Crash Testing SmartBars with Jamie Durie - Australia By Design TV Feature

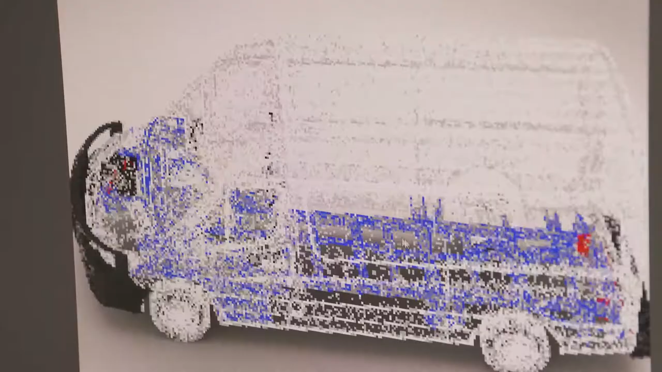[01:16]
scan of the vehicle yeah we place that into the computer and we use that to design the